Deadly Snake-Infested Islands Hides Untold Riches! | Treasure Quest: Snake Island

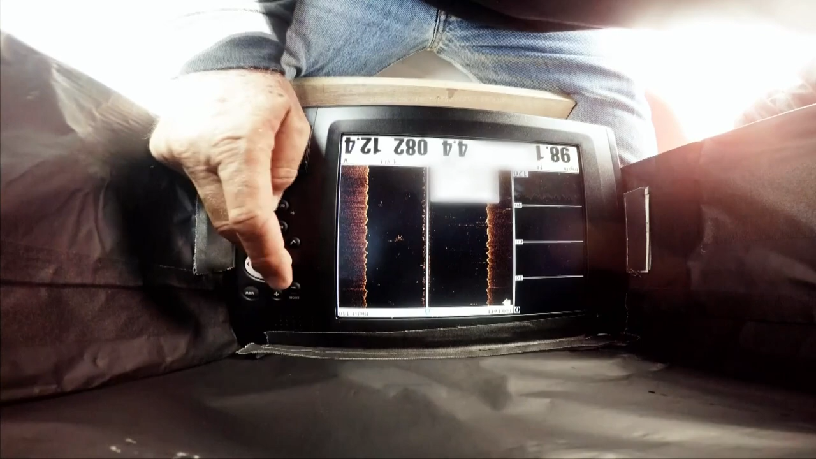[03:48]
We need solid evidence of something man-made along the ocean floor,
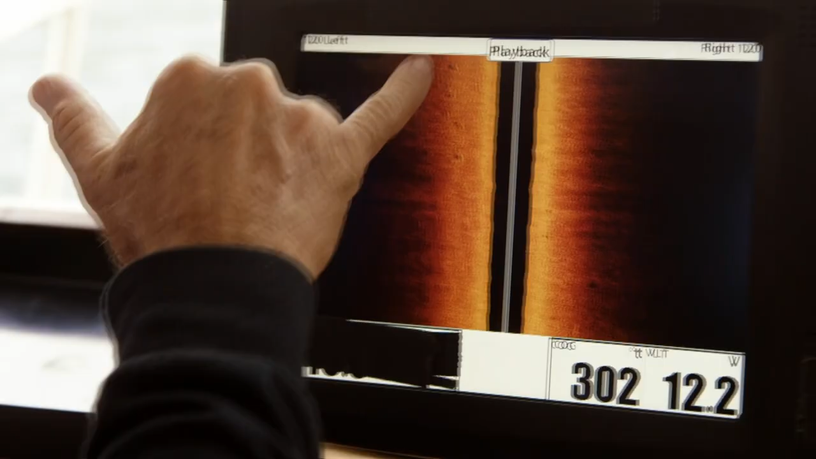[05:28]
And you can see the ripples from the sand.
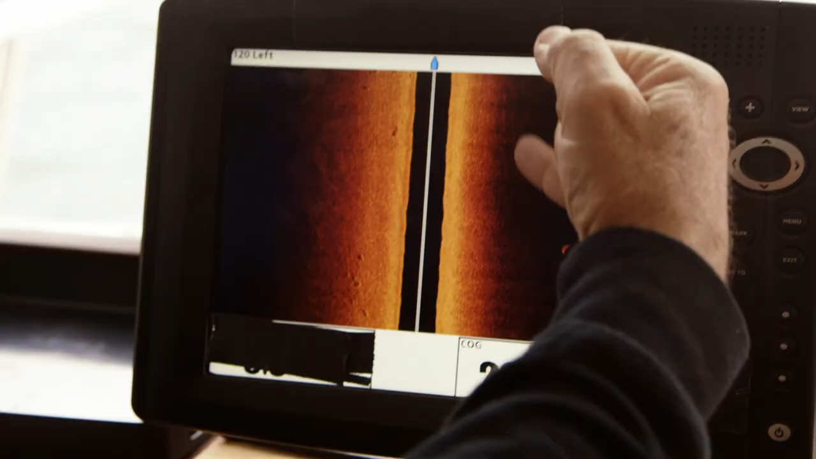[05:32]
The problem is, every day that we are looking for evidence is costing me money.
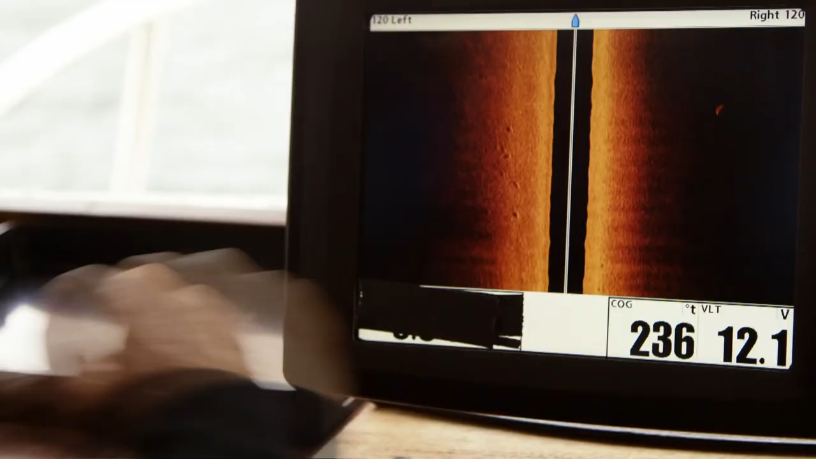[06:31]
This looks like school of fish on this side. We've been searching for a couple days.
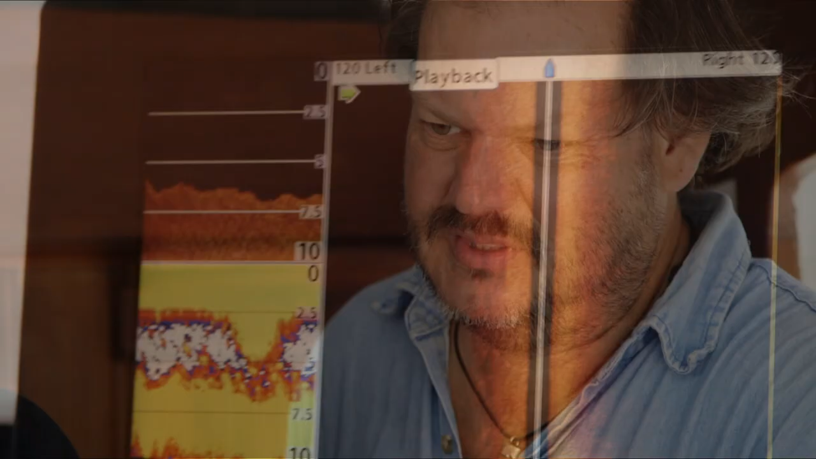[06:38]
We haven't found anything yet, but this is a very difficult test.
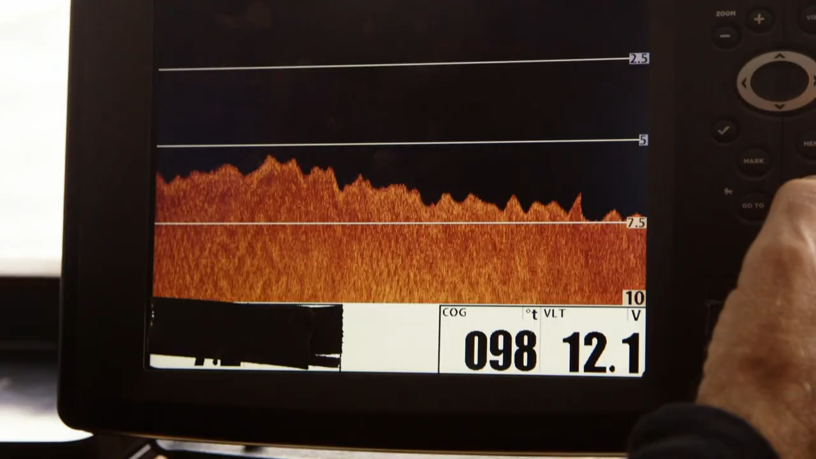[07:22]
But today's technology, you save so much time,
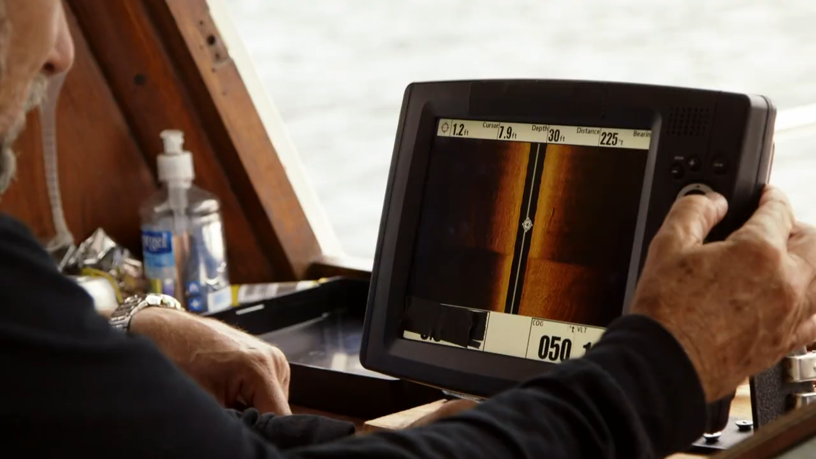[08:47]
On screen: depth 30 ft
Oh, yeah, look at that. Oh, man. Look at that.
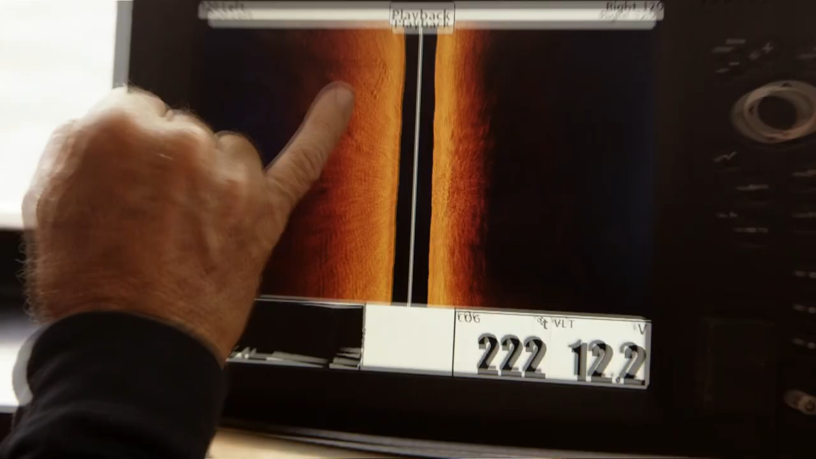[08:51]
Oh, my God. That's man-made.
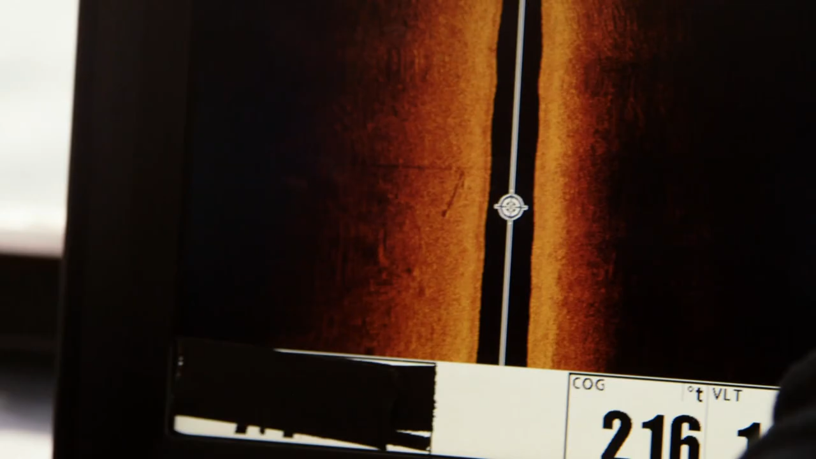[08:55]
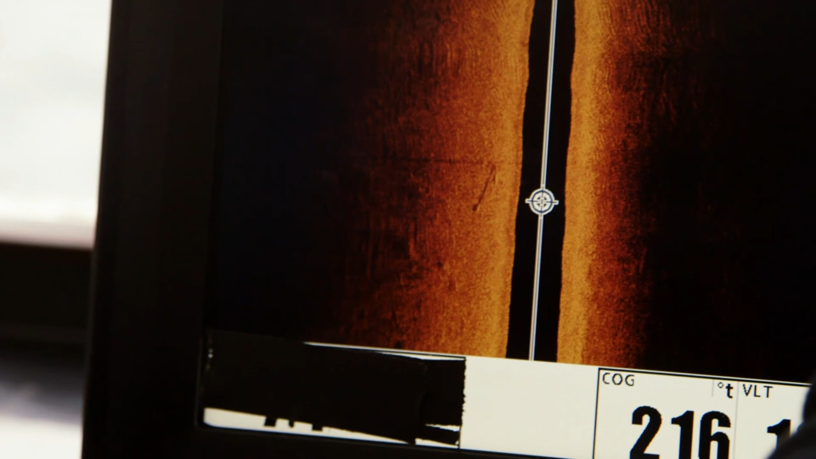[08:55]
See if I can zoom in on it.
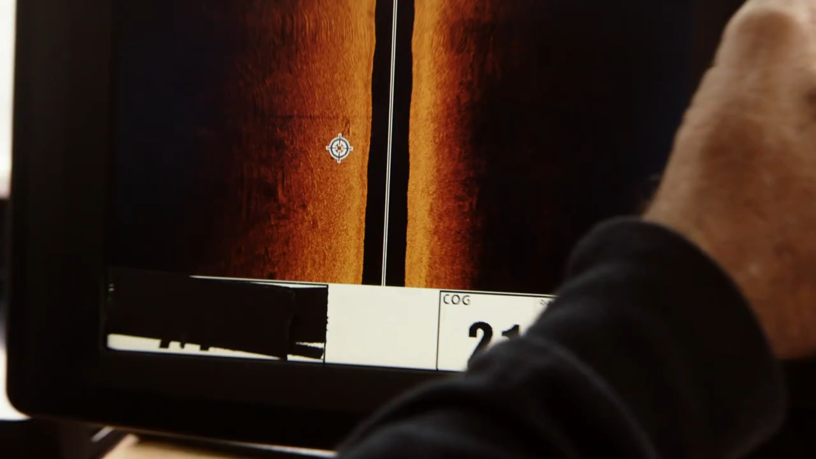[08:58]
How big is that? What do you think? Looks to be around 10 feet or so. This is huge. Wow. Yeah.
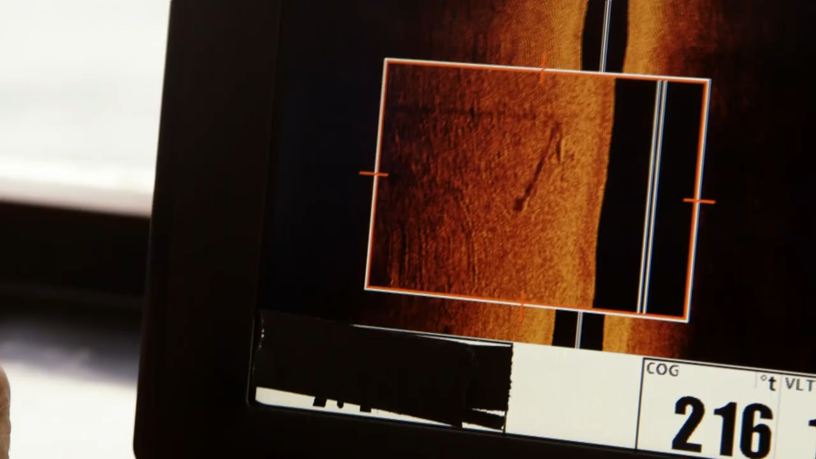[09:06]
I think we got something here, man. After a painstaking search, the crew of the Alpha Crucis may have what they're looking for.
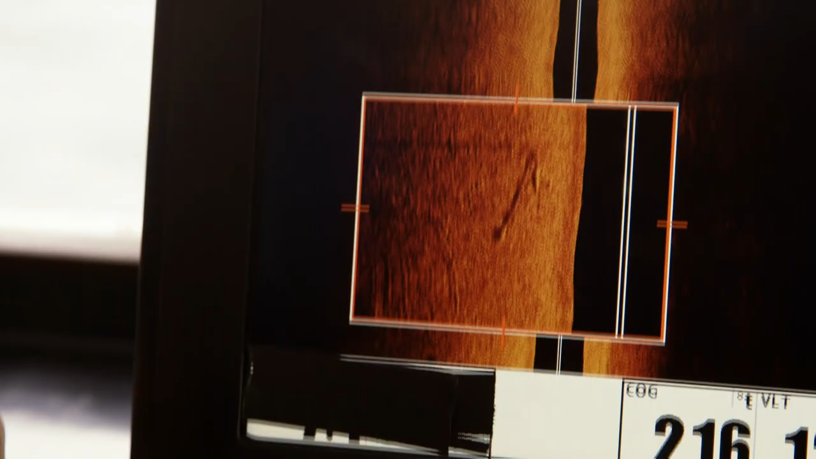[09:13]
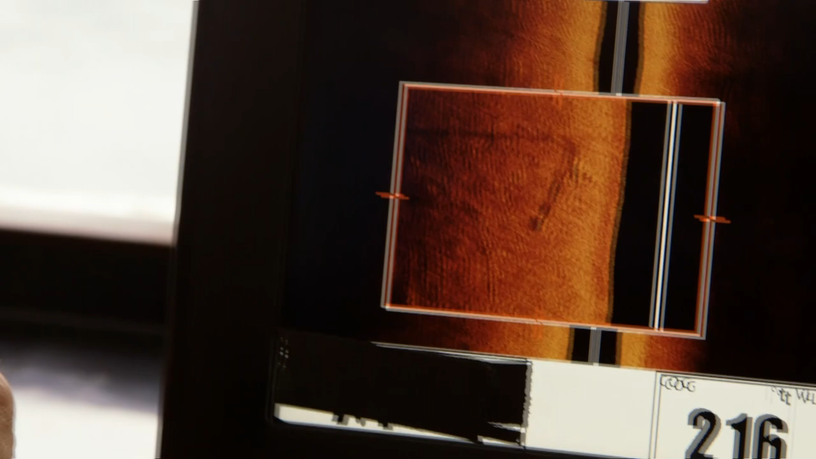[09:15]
Who knows what it could be? It could be a ballast pile. It could be any type of formation that's not normal to that area.
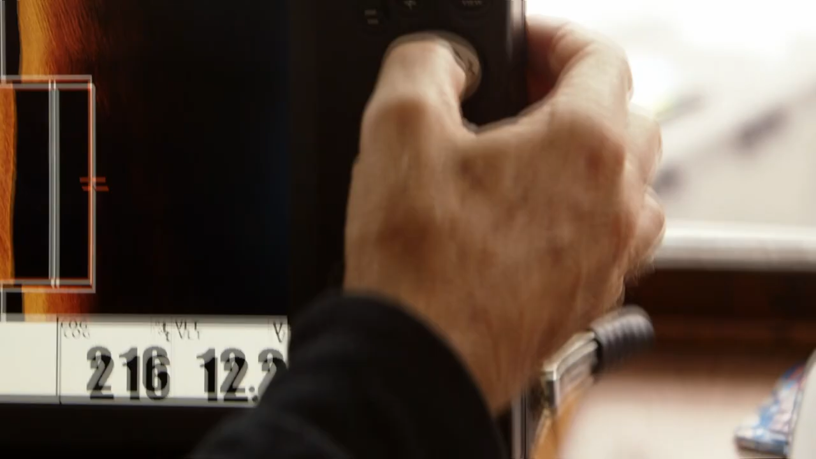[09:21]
We don't know until we go down and check it out. Totally blown away right now.
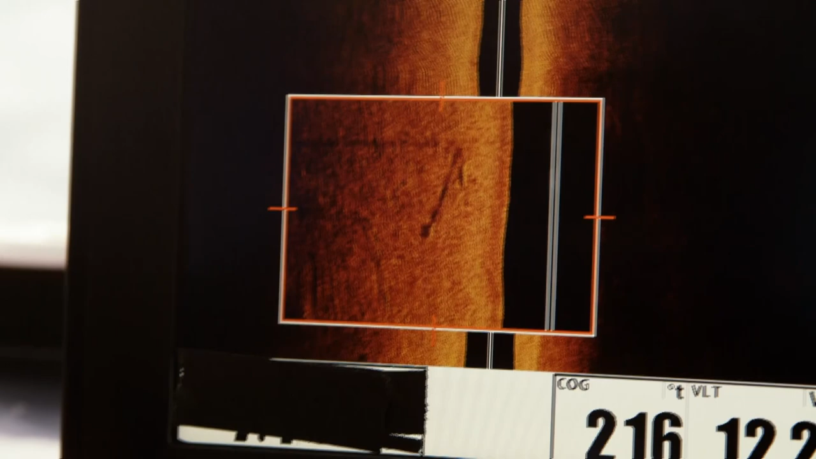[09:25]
We got a good image on there.